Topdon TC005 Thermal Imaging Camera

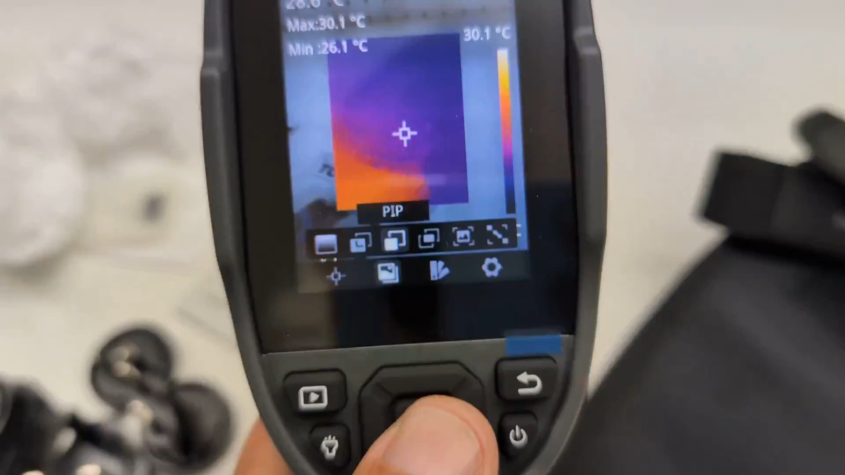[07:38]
On screen: max 30.1°C, min 26.1°C, scale top 30.1°C
Just because I'm playing with it here, you can choose the different modes. So you can fuse the two images.
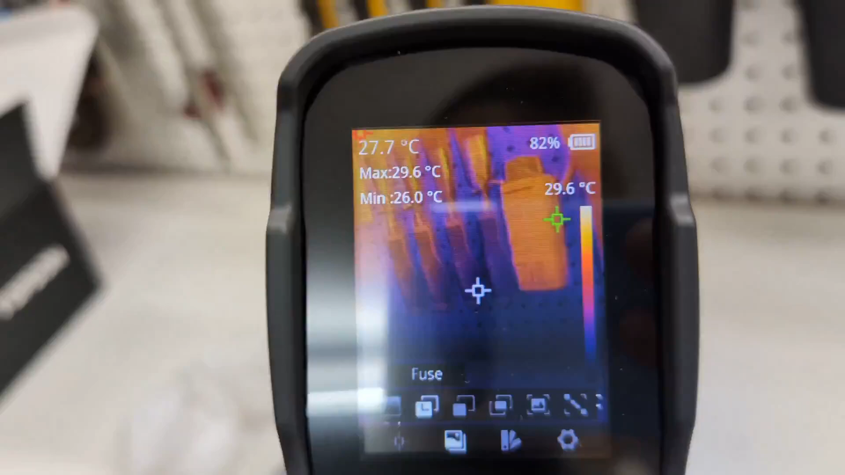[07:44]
On screen: spot 27.7°C, max 29.6°C, min 26.0°C
So it's a real live image with thermal overlaid, and that's kind of cool.
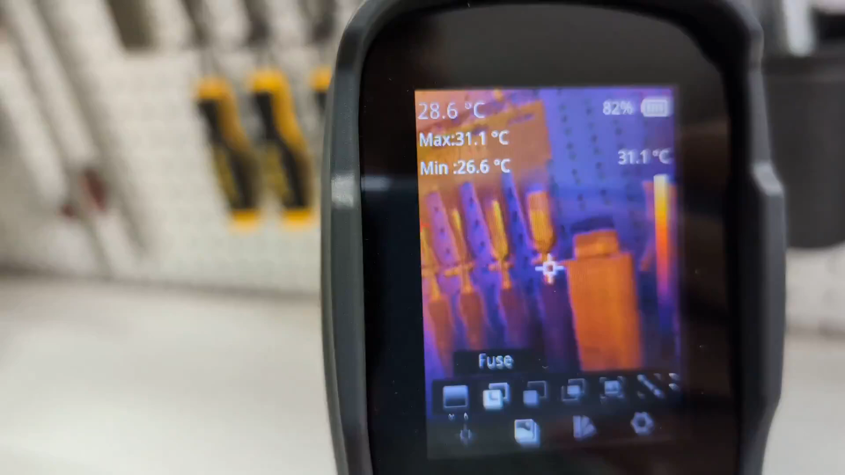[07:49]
On screen: spot 28.6°C, max 31.1°C, min 26.6°C, scale top 31.1°C
It looks really three-dimensional in that case, which is really interesting compared to the flatter version of what IR looks like.
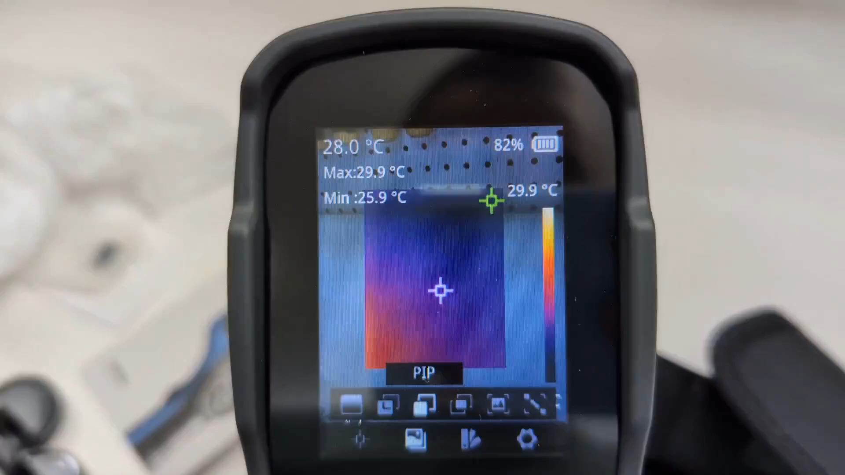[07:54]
On screen: spot 28.0°C, max 29.9°C, min 25.9°C
You can also go to PIP, which is picture in picture. So you'll see the exterior helps you guide and be
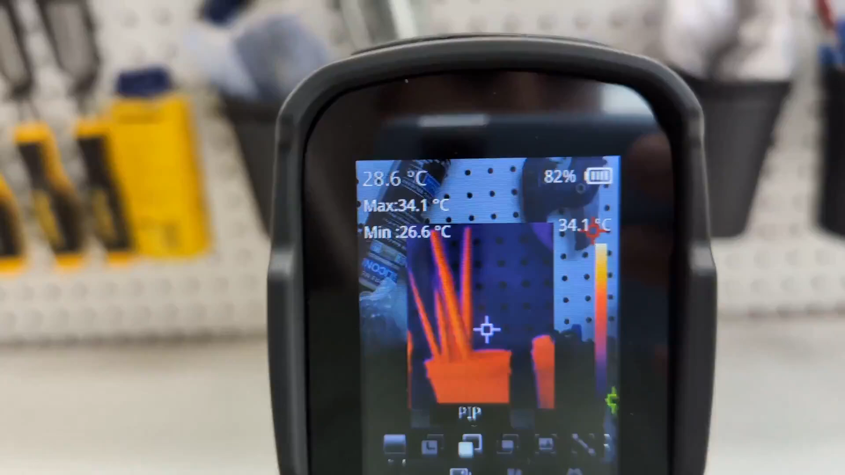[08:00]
On screen: spot 28.6°C, max 34.1°C, min 26.6°C, scale top 34.1°C
aware of what you're looking at before it pans into this.
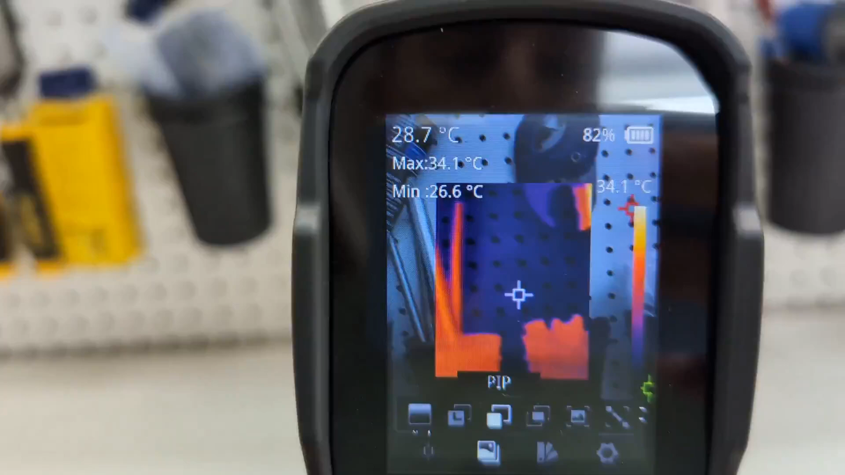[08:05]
On screen: spot 28.7°C, max 34.1°C, min 26.6°C, scale top 34.1°C
And then you can see the thermal readings around that center square or rectangle, I guess, to show you what you're looking at.
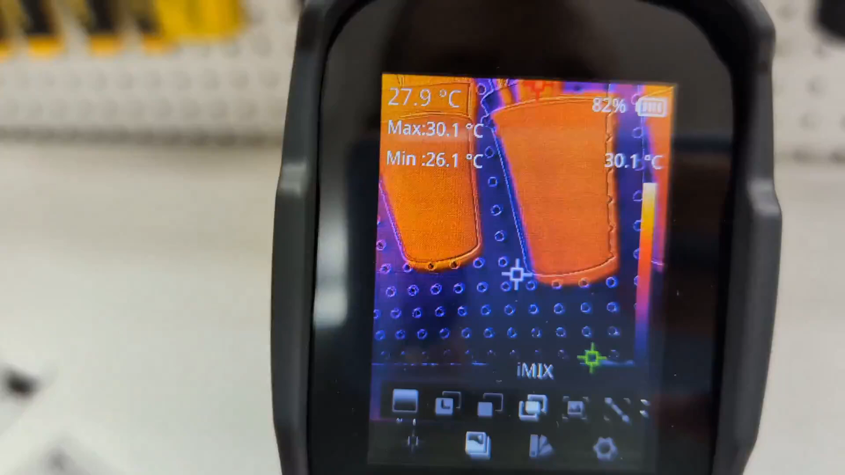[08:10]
On screen: spot 27.9°C, max 30.1°C, min 26.1°C
Then there's a mix. So this is the two kind of superimposed.
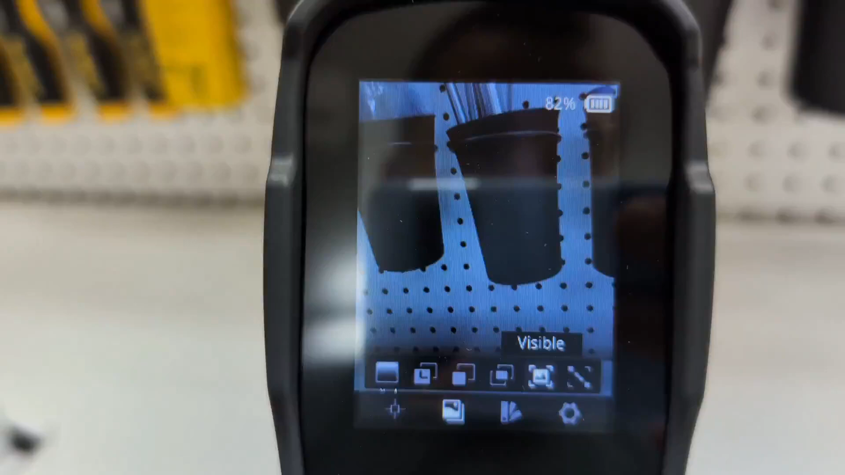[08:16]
This is just visible. So this is just a regular camera. Look at that. You can take pictures if you want it.
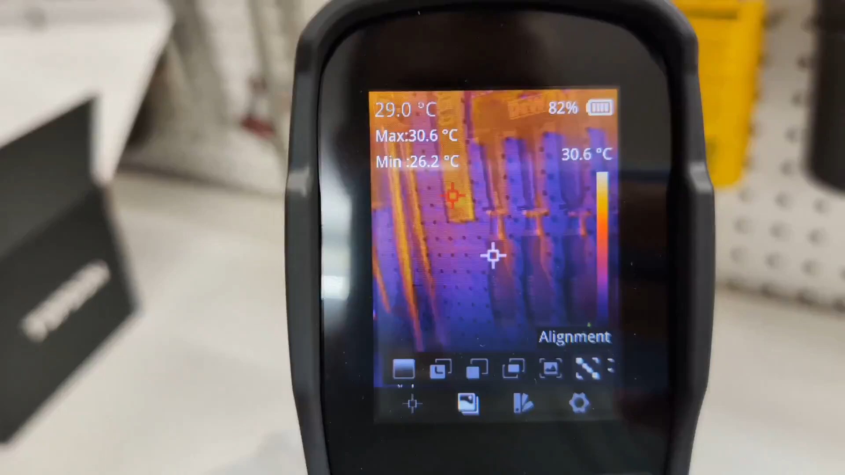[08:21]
On screen: spot 29.0°C, max 30.6°C, min 26.2°C, scale top 30.6°C
And then this is the alignment, so you can adjust the two together. And this is just infrared.
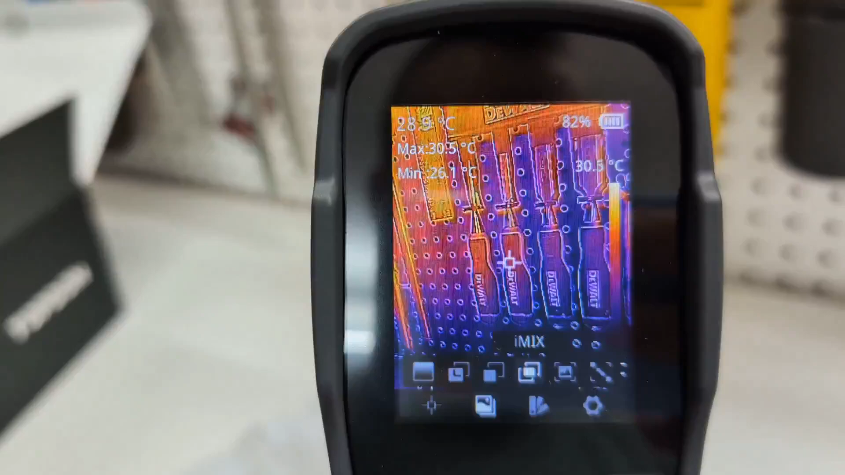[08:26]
On screen: max 30.5°C
So it's a really cool setup of the way you can dynamically pick the way that you're seeing the image.
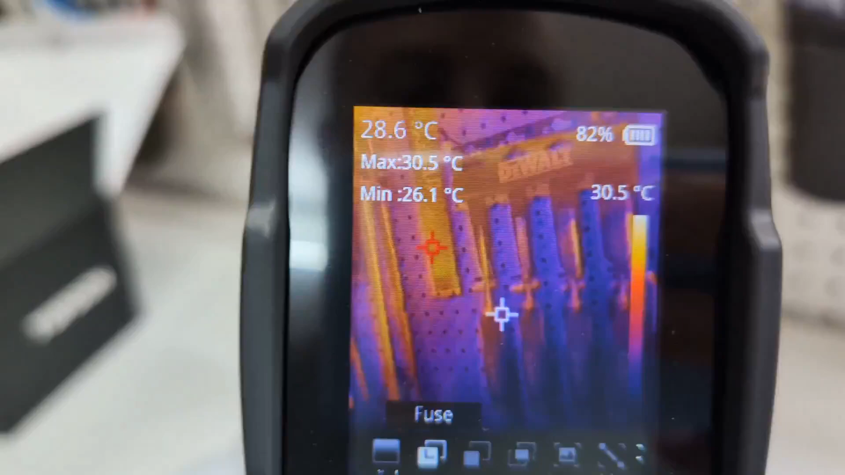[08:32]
On screen: spot 28.6°C, max 30.5°C, min 26.1°C, scale top 30.5°C
I actually like the fuse, I think, probably the best, because you can actually see how the text for DeWalt is on those chisels.
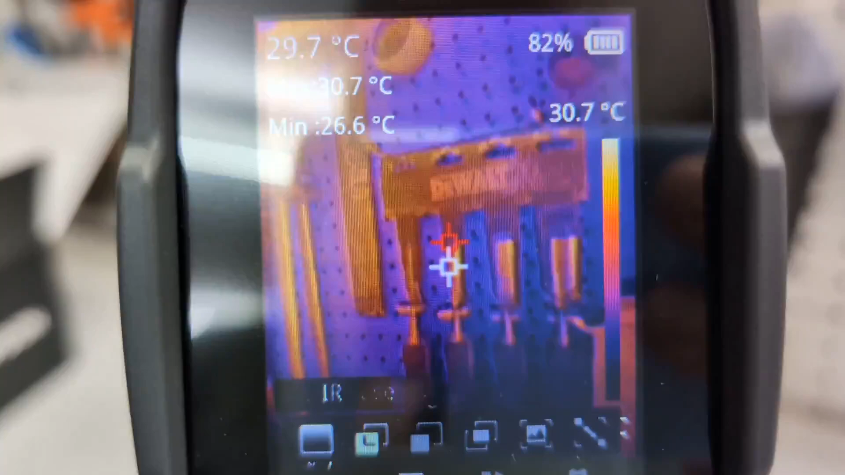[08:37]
On screen: spot 29.7°C, max 30.7°C, min 26.6°C
But when you go to just infrared, that text isn't any different in temperature. So you can't read anything.
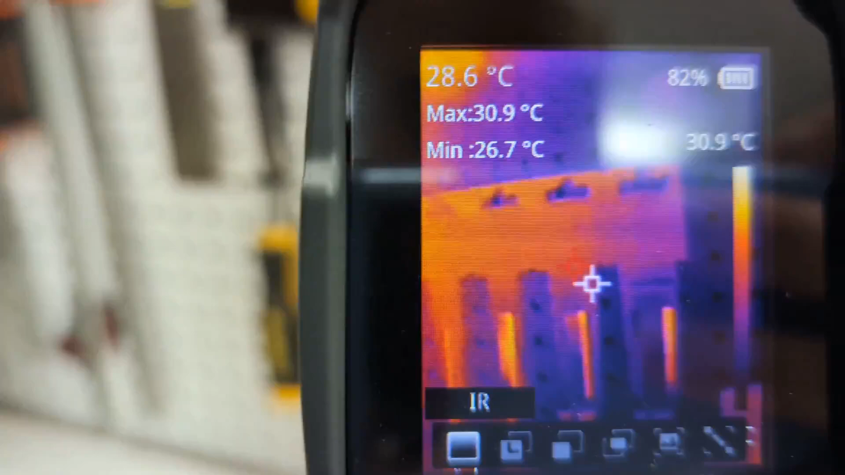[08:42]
On screen: spot 28.6°C, max 30.9°C, min 26.7°C, scale top 30.9°C
But with the two of them together, you can still see the thermal values.
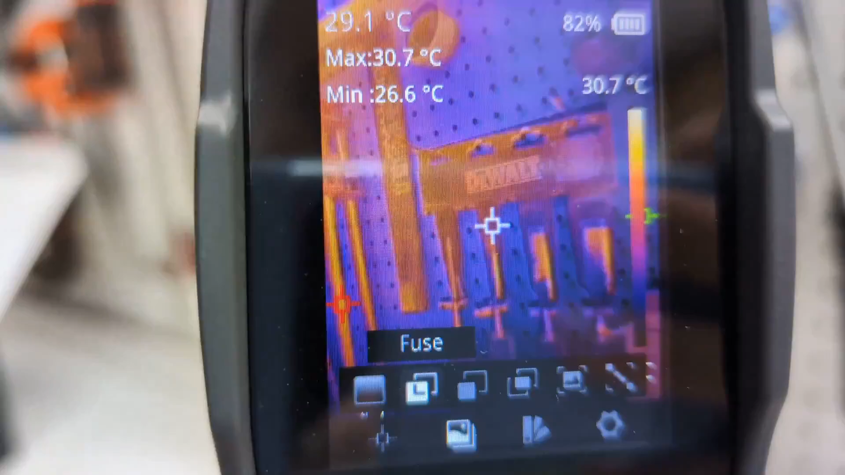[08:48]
On screen: spot 29.1°C, max 30.7°C, min 26.6°C
And you can see the text on objects. And that could be very helpful if you're reading,
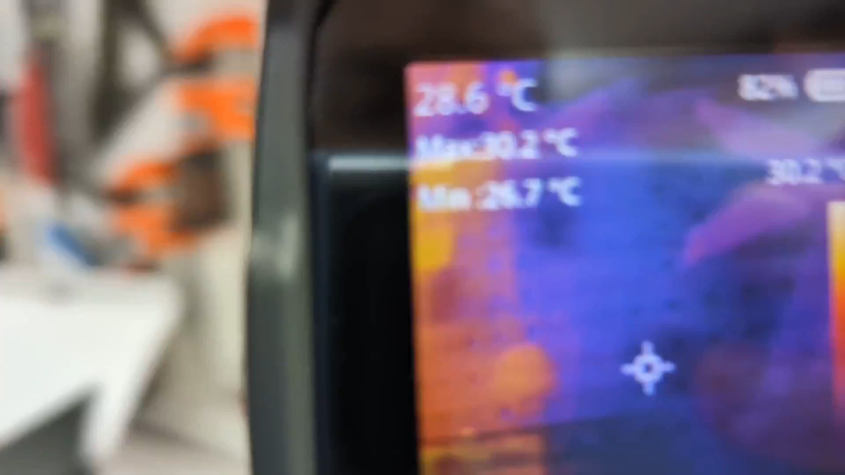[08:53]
for instance, that will go look at that same exact example we looked at before.
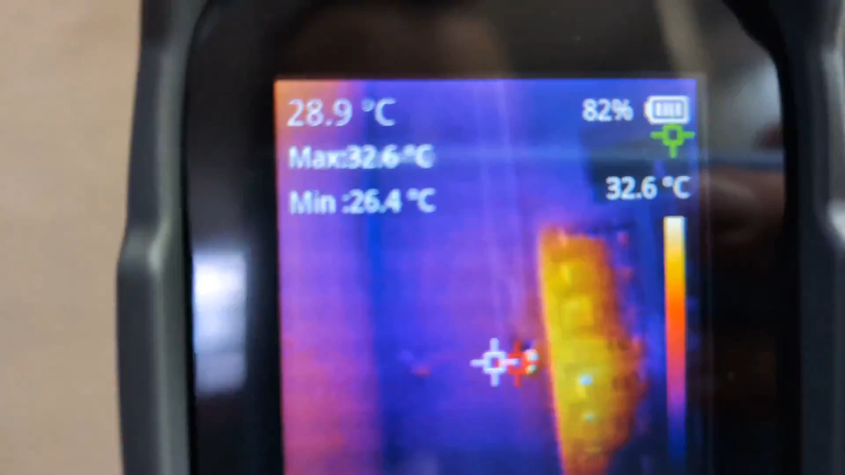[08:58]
On screen: spot 28.9°C, max 32.6°C, min 26.4°C, scale top 32.6°C
So now you can actually see the fuses that are hot on that side, you can actually see which ones those are.
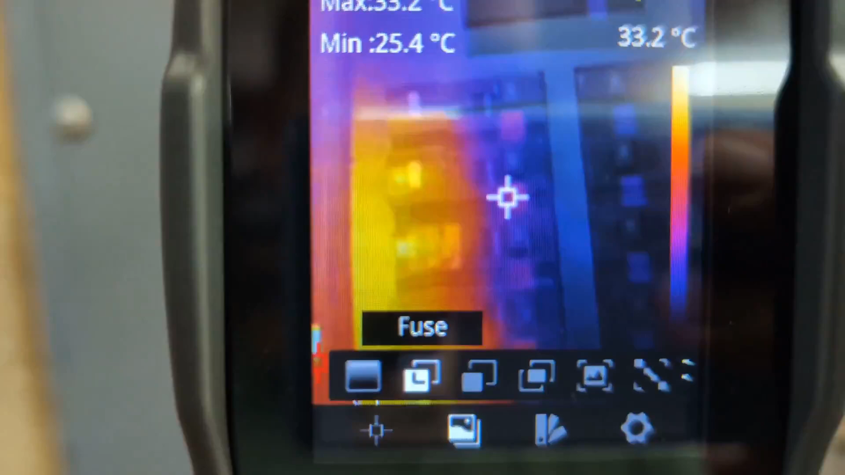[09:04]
On screen: min 25.4°C
And if I hold that white point over it, it's telling me what that reading is on that center point. And that hot point is the red one, which is capturing.
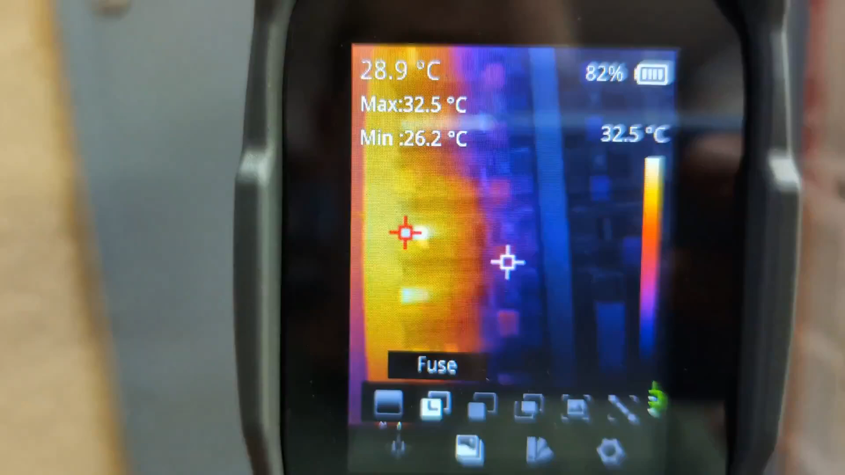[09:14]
On screen: spot 28.9°C, max 32.5°C, min 26.2°C, scale top 32.5°C
And if I slide the white one, which is the center over to it, that upper value on the top left is telling me what that is.